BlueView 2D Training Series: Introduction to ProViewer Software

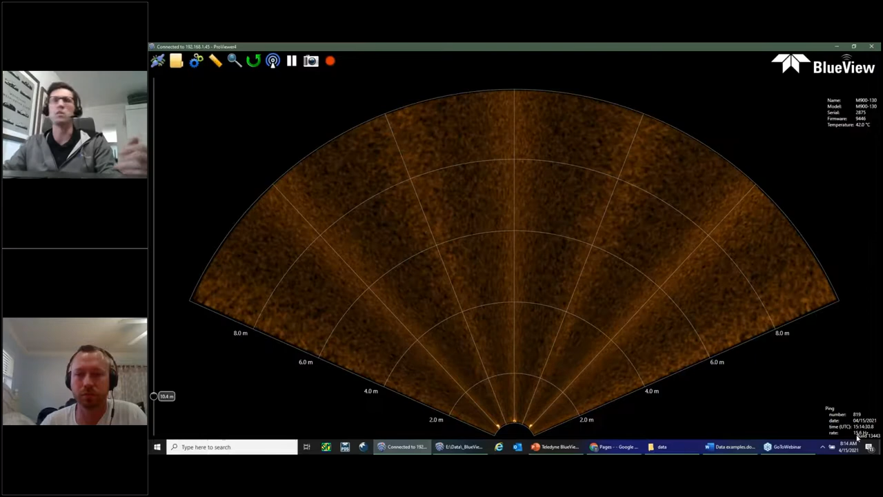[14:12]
20 times per second because we only have to travel 10 meters right so generally good thing to keep in mind only keep your range as low as possible to get what you're trying to
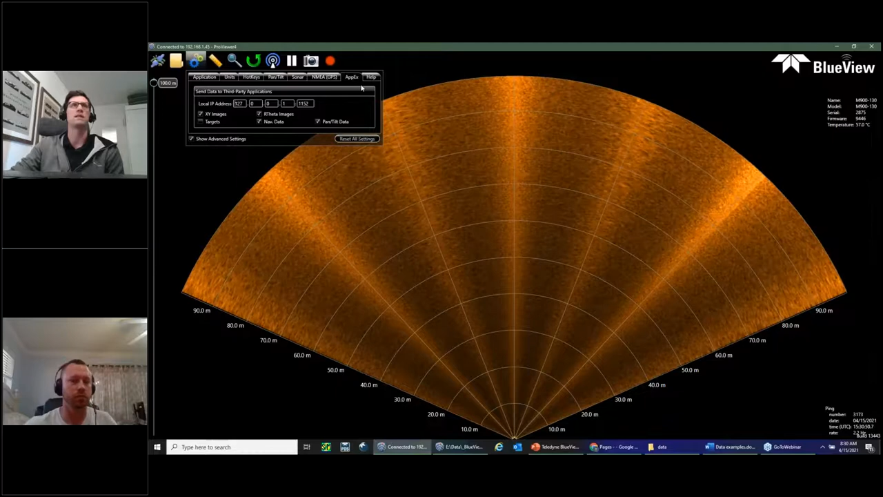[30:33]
Apex as I mentioned we're not going to really go into that in this training probably the second most important tab is the help tab just simply because it has the user manual linked in here
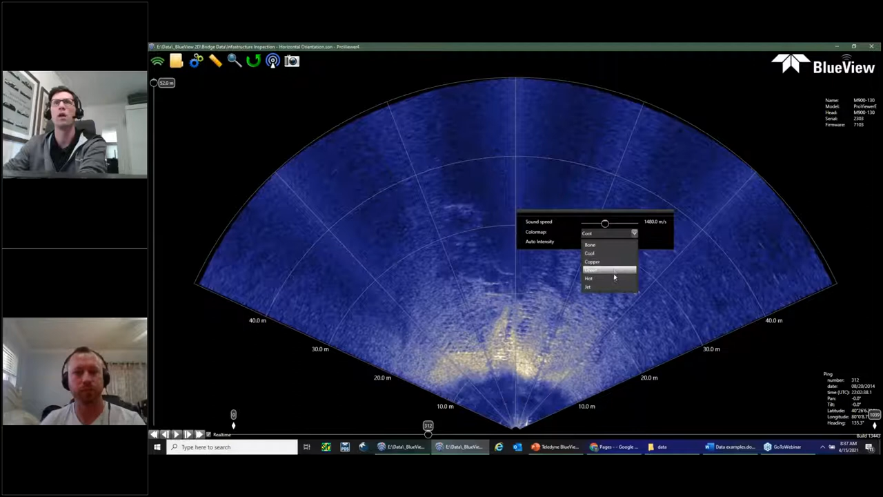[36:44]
as exact so color map there's a few different color maps defaults copper we have kind of a black and white we have a bluer one green hot and probably the most interesting one jet whoops
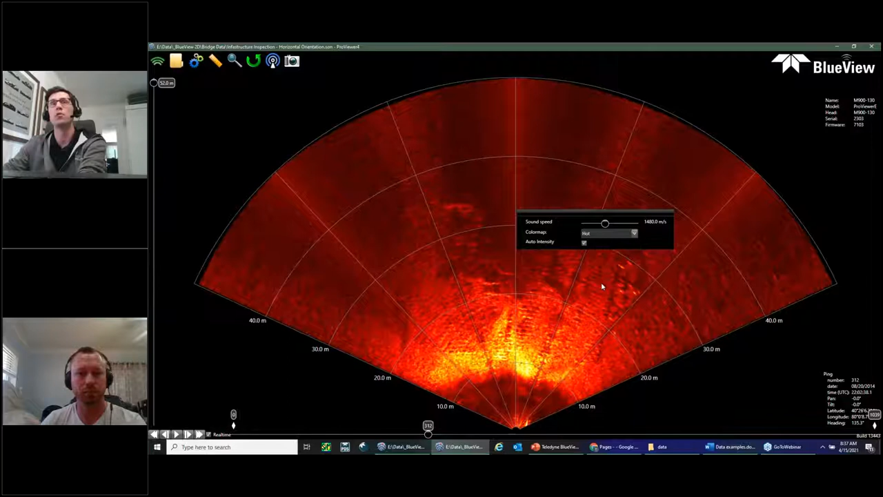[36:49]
so it's kind of a heat map where the stronger returns returns let's move up to the bridge footer here the stronger returns are going to be warmer and the weaker returns are going to be
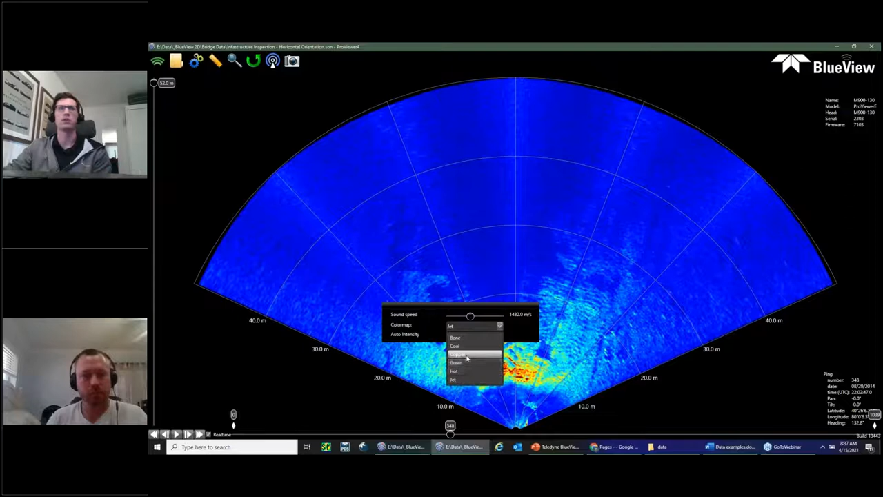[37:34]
you know might be silt or might be sand it's absorbing more of the signal so it's giving a weaker return which is why it's kind of colored in blue so pretty interesting for some applications copper is most people's preferences just because it's the default
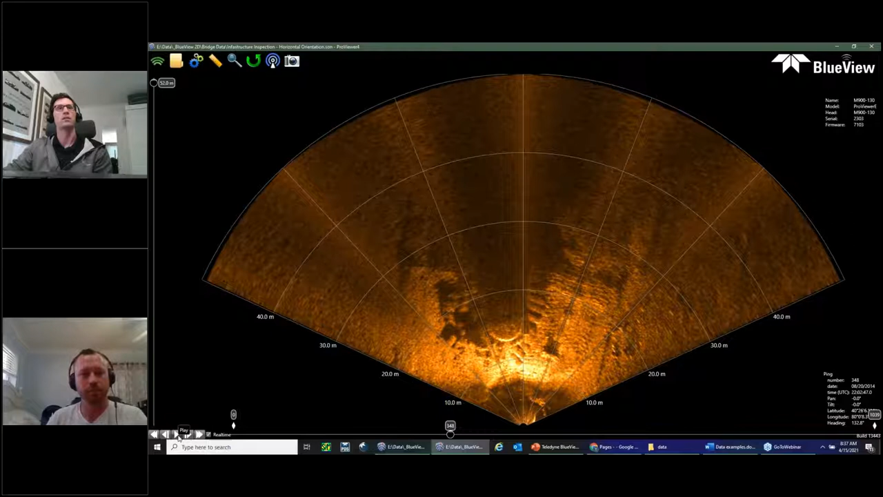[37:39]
so I'll just go back to that one so auto intensity it's check marked by default what this is let me just uncheck it
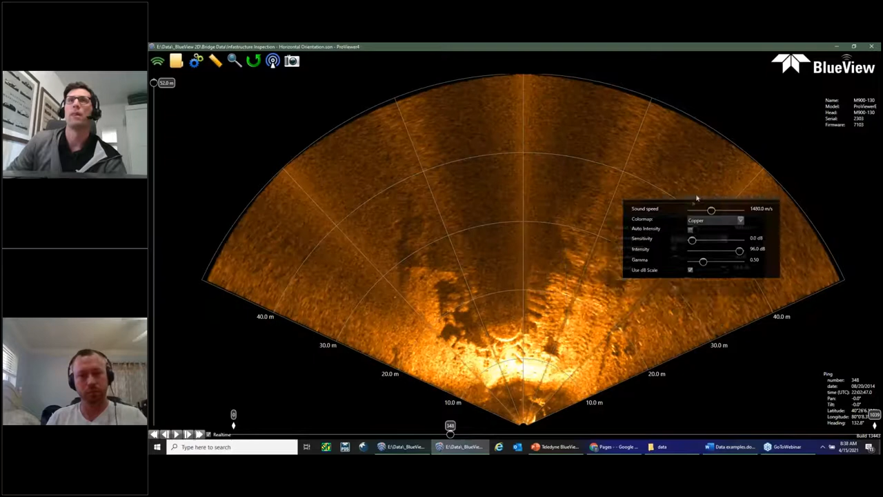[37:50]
move this over here so intensity in ProVR is basically how the pixels are represented on the screen this isn't hardware settings this isn't gain or this isn't power at source level this is actually changing literally just the pixels on your screen so this can be done during live sonar acquisition it can be done after the fact there's no kind of consequence to changing these on the fly or changing them afterwards because again it's just pixels it's
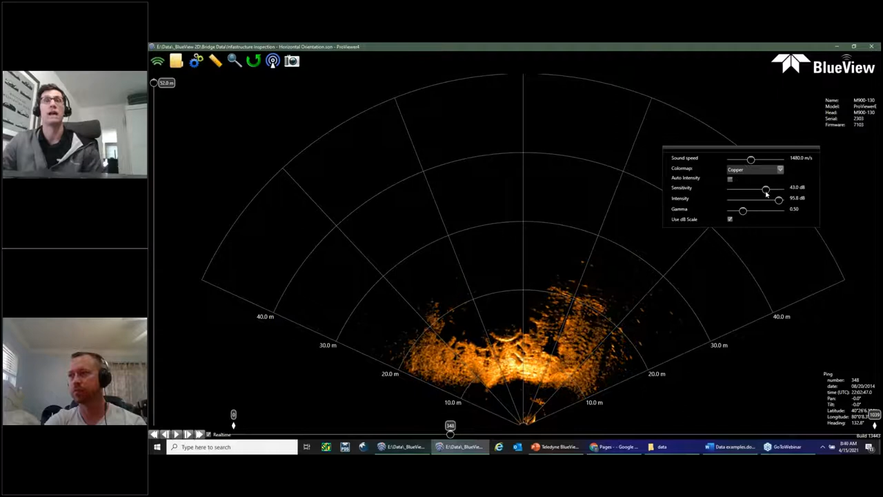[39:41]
we're getting a little more of a clear image it's less blown out so very useful intensity sensitivity if I change this you can kind of see the impact it has it kind of blacks out all the weaker returns and really highlights the stronger returns and then there's gamma which kind of brings up the overall brightness level there are very detailed descriptions of these three items in the manual I'm not going to go over them now because they're not particularly exciting but just know that these controls are here and they are very useful they're something I use almost all the time when I'm looking at 2D data in fact I usually have auto intensity off just because I like to have control
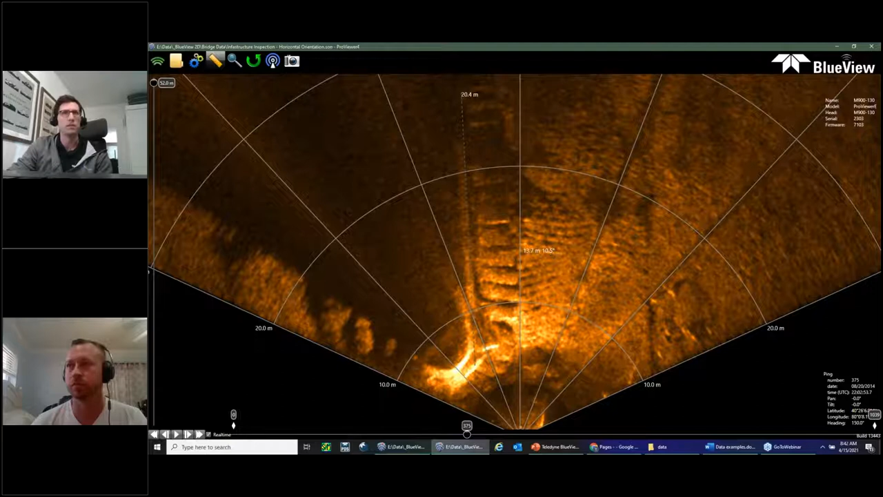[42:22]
you know we can measure the length of the bridge if we had it all in the image you can also see just by default the crosshair has a range in a bearing so this point is 13.7 meters at 10.5 degrees bearing so also it can be pretty useful for locating locating things so let me zoom out
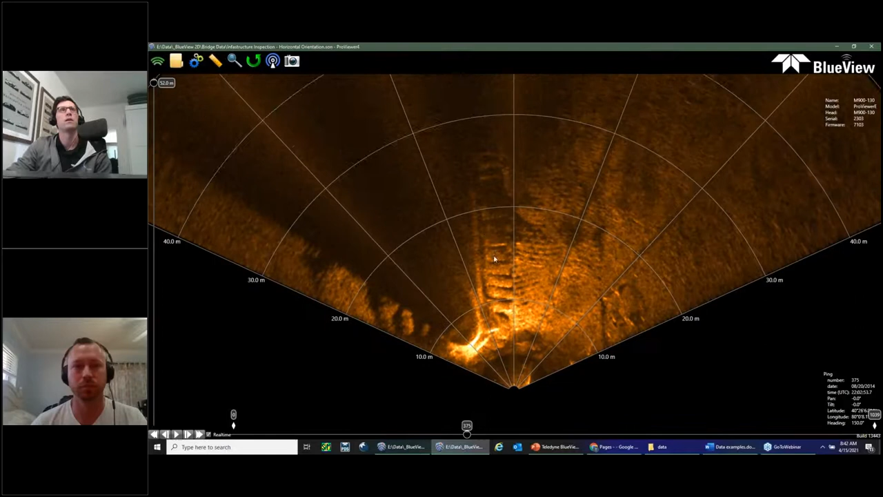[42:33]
okay the subset or sorry export function is straightforward screenshot it'll bring up
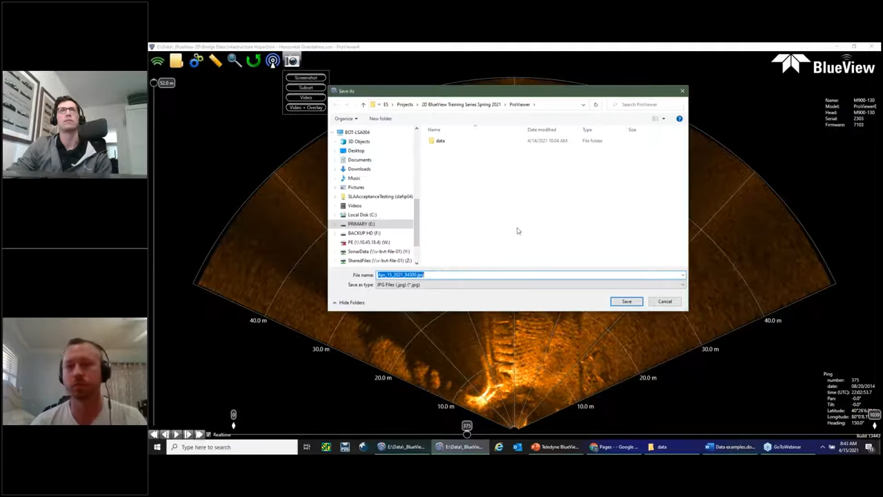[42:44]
a Windows Explorer to save a JPEG simple enough it's just going to screenshot what you're currently looking at video also quite useful it exports .avi this is useful if you want to email the data set and you don't want to send someone a 10 gigabyte data set and the software to play back the data you can send them just a video file it's not going to be as high resolution nearly as high resolution as the raw data but it's much easier to kind of distribute to get the point across